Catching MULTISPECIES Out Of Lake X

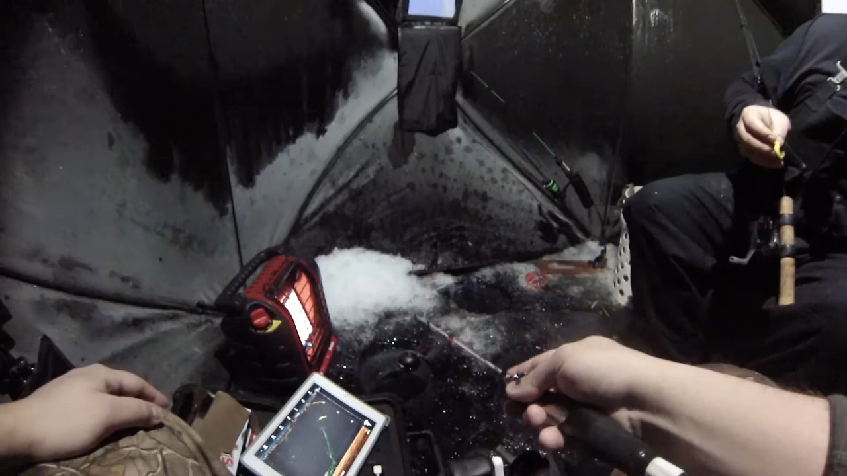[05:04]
Yeah, you can see he got off at just six feet. He's not gonna bite again. There he is. Oh, no. No way. They have to be pickerel. Oh, I'm gonna get slammed. On. Oh, that's a good fish.